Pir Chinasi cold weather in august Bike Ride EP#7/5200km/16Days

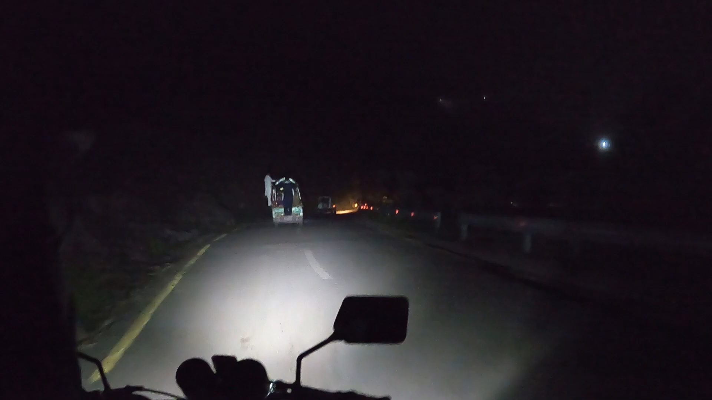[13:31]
ये इस तरह लहर की लहर आती है, स्टेप स्टेप आ रही है। अब ये देखिए जी, ऊपर ऊपर ये लाइटें नज़र आ रही हैं, यहाँ से आ रहे हैं सारे नीचे।
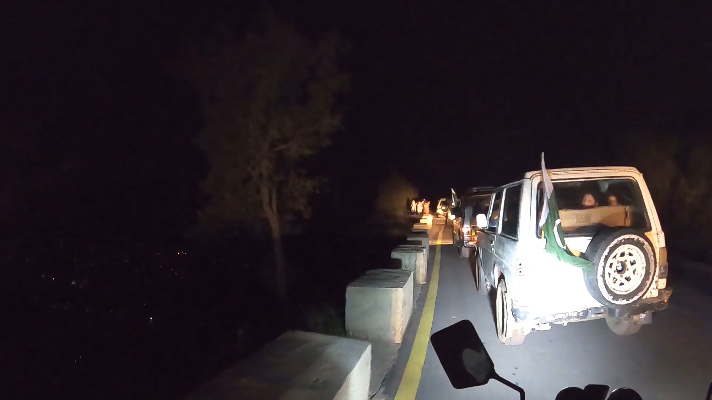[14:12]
ये देखिए जी, अभी वापसी आ रहे हैं, और वापसी आते हुए भी ट्रैफिक जाम देख लें, अभी भी लगा हुआ है। आगे आगे देखिए जी, ट्रैफिक जाम देख सकते हैं।